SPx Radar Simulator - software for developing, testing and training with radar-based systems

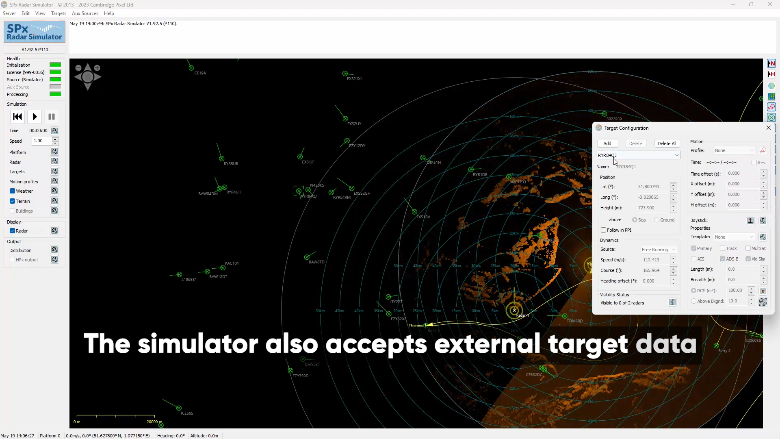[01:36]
The simulator also accepts external target data and external radar video, which can be added to internally generated targets and video for an even more realistic simulation.
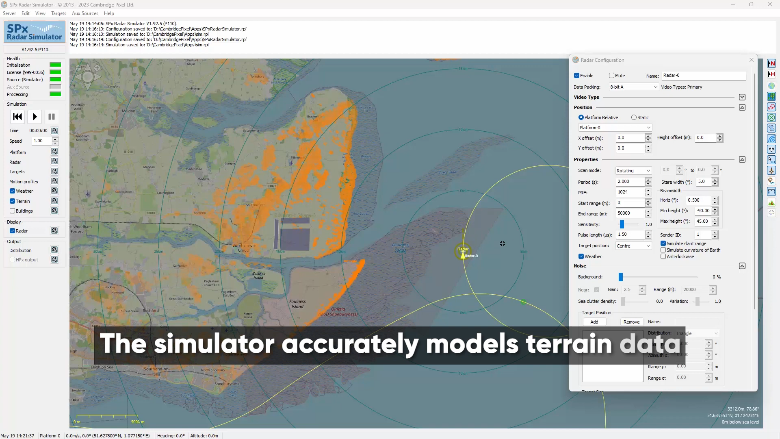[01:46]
The simulator accurately models terrain data for realistic radar land returns, rain and sea clutter, system noise and obscured targets.
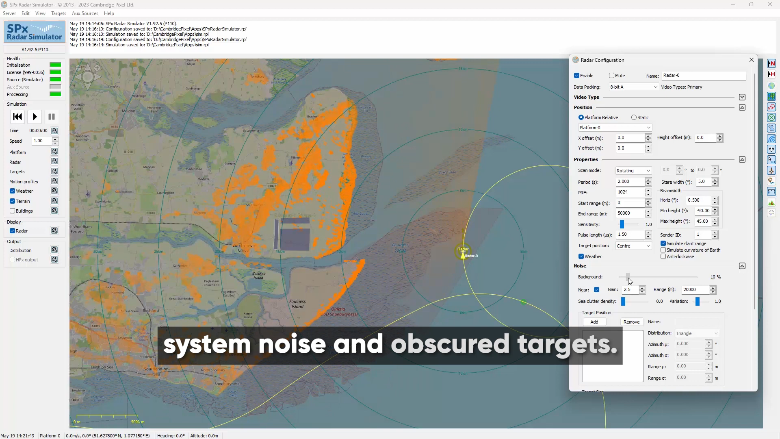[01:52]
The user can also add definitions of building shapes, for example, the layout of an airport terminal ground movement radars, to add realistic radar returns from these structures.
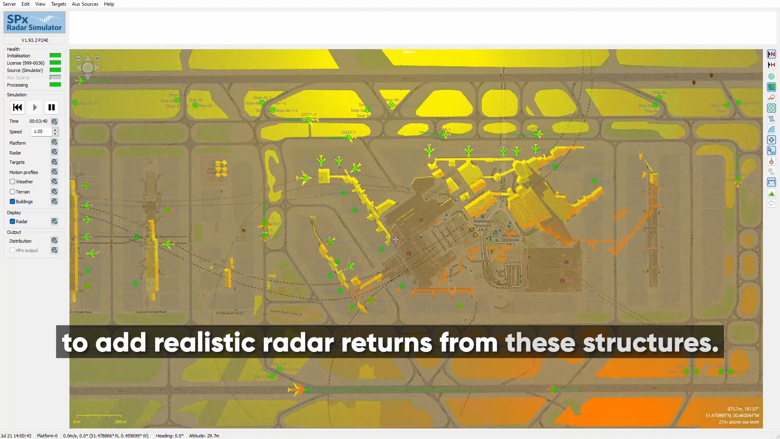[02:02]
The simulator also supports modelling of weather data, which can be static or attached to a motion profile.
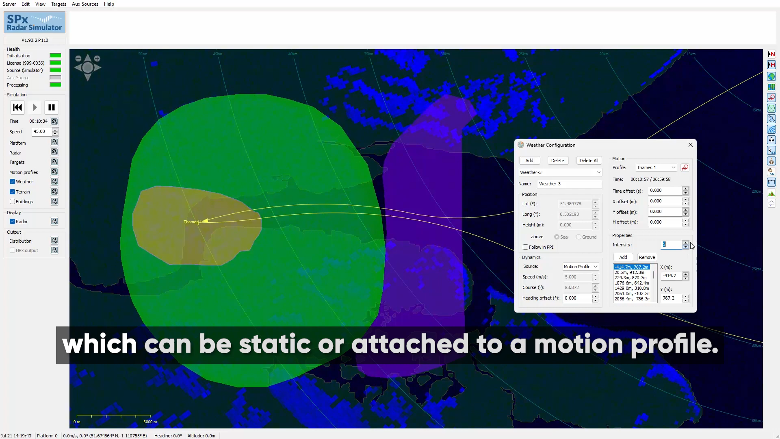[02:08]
Weather data can be output in Asterix Cat 8 format.
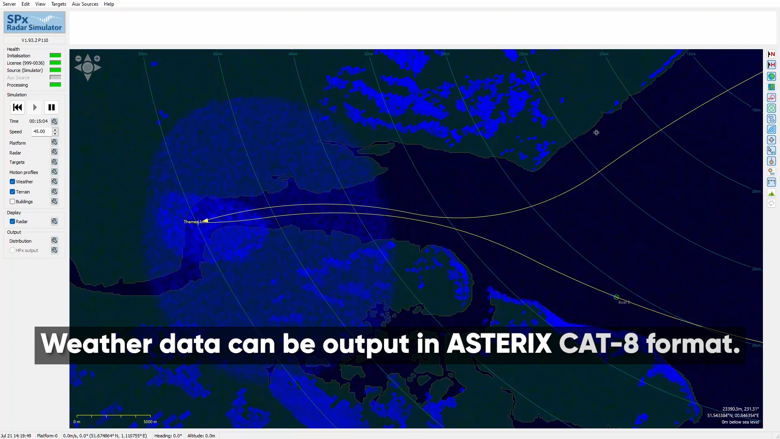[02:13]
In addition to radar video returns, each target can generate AIS and ADSB secondary reports.